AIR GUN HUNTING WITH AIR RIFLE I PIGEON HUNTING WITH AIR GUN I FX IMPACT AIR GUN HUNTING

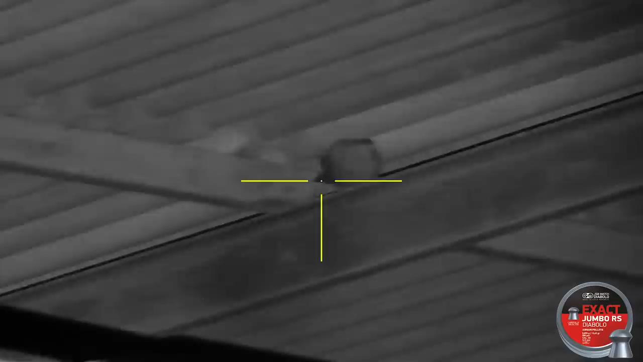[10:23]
A lot of pigeons also fly into the Shades to nest And the farmer also asks me please to take them out as well They can become a big nuisance
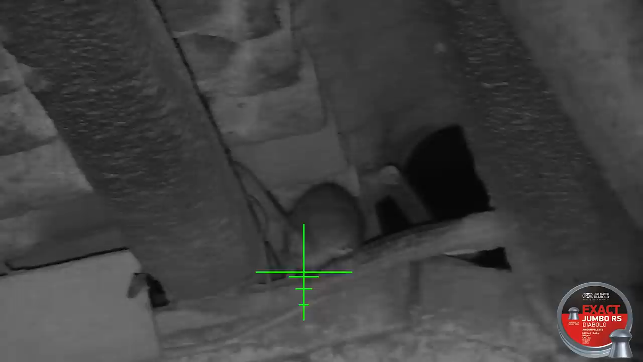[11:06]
I've spotted this big boy feeding on a dead rat I shot earlier and took aim.
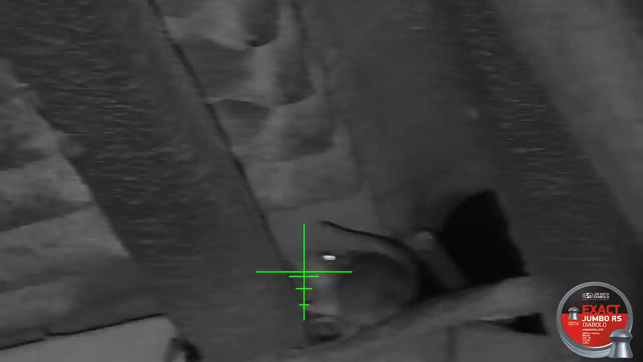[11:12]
Unfortunately I got the range wrong and I missed him.